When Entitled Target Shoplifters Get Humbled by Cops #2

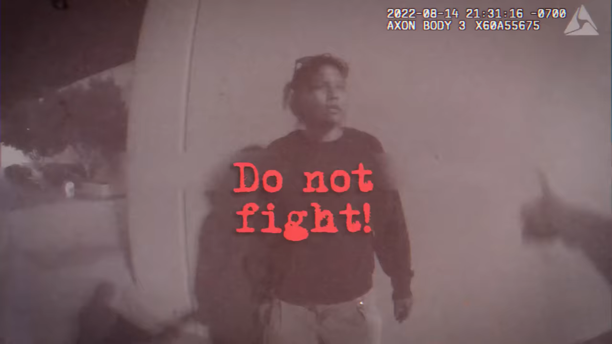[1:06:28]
The woman does put up a bit of resistance when the cop tries to detain her, but this is short-lived, and before she knows it, she's placed in handcuffs and is in for some real legal trouble.
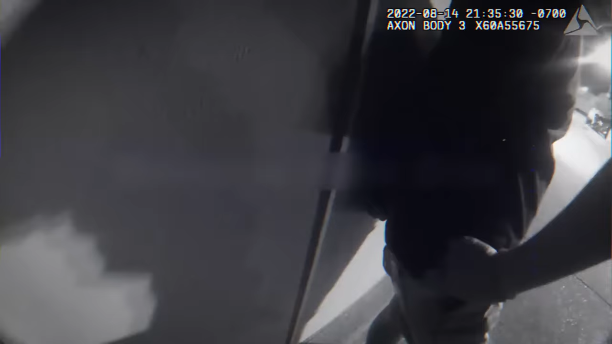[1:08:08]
The police officer found needles in the woman's pockets, which gives us more insight into why this shoplifter ended up delving into a life of crime.
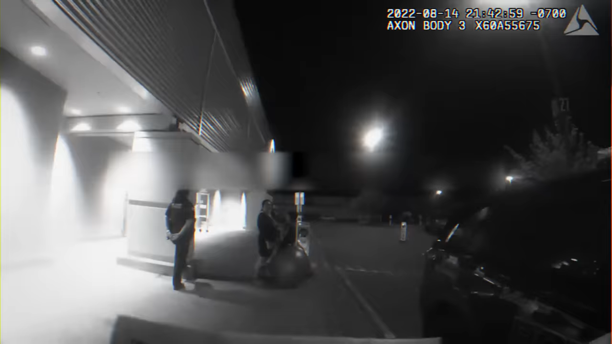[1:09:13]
And while that unfolds, the officer continues the process of dealing with the woman shoplifter who's still detained outside the store.
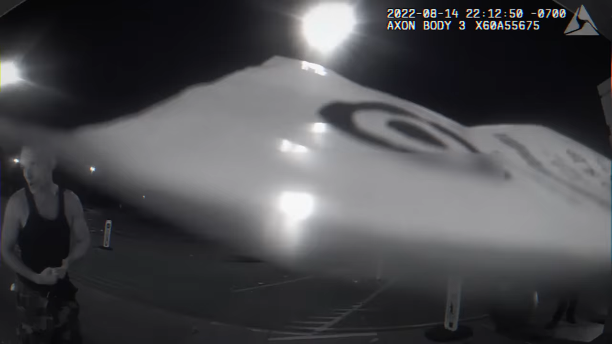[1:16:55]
A young guy approaches the cops, asking for his phone that he lost while using substances in the Target bathroom earlier.
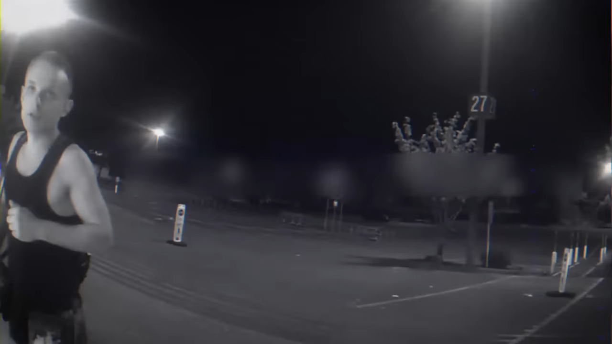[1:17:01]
And the shameless audacity is quite insane. It's likely the man is under the influence of something again while talking to the cops.
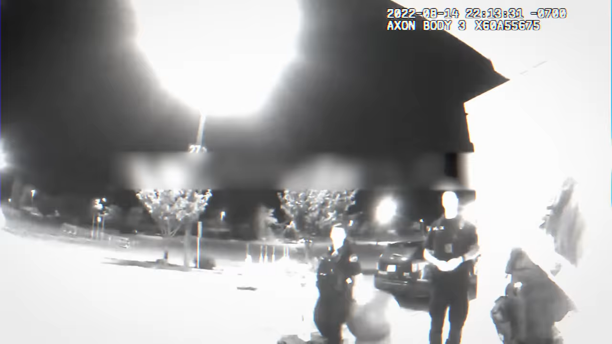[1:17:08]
Regardless, the cops go ahead and help him. I'm gonna have to take a photo of you, okay? You just step out.